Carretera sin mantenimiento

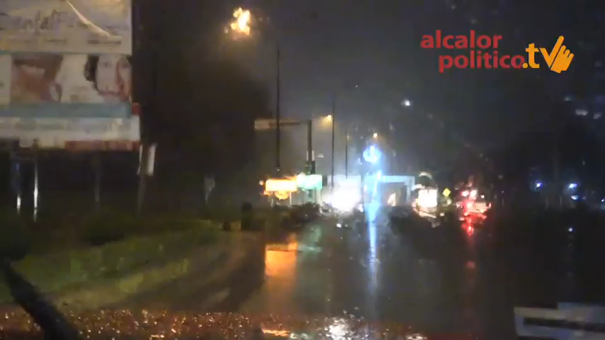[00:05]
Tramos en penumbras, otros con baches,
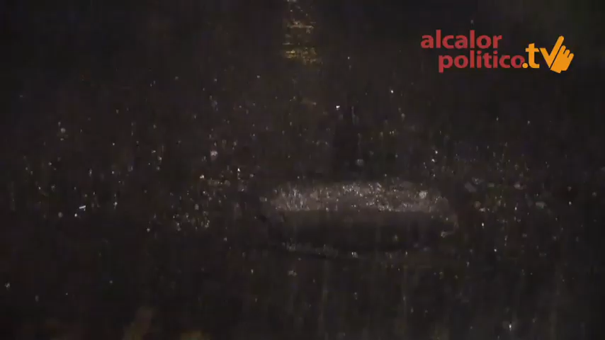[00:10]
sin líneas divisorias en la carretera y con apenas unos cuantos reflejantes en los muros que dividen los carriles,
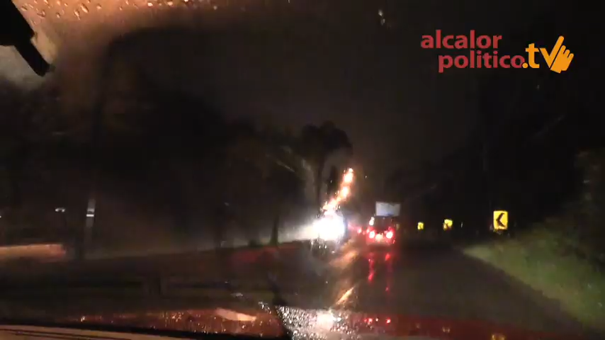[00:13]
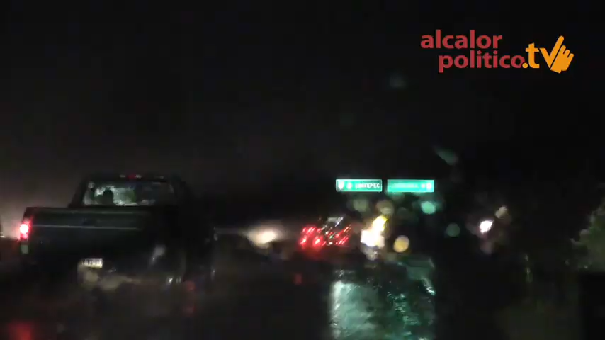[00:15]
es como se encuentra la carretera vía corta Jalapa-Cuatepec.
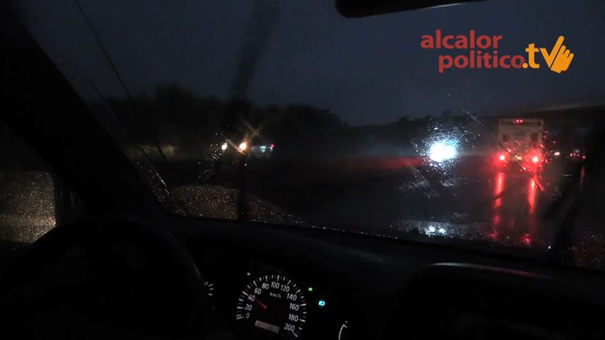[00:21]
El deterioro empieza justo cuando pasas la división entre Jalapa y Cuatepec,
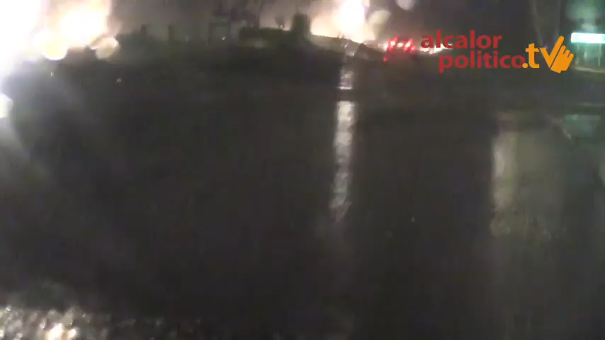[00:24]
o sea ya el deterioro ya más que nada que convierte a Cuatepec,
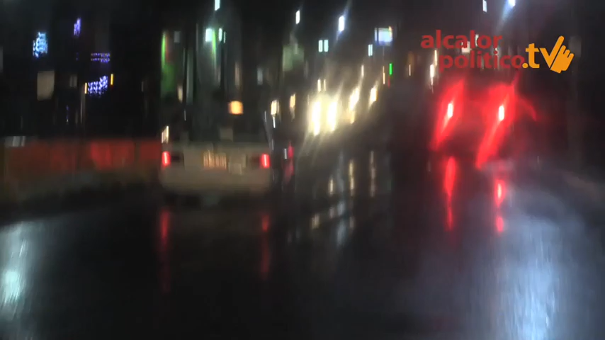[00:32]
termina Jalapa y termina el alumbrado y empieza a tener la noche.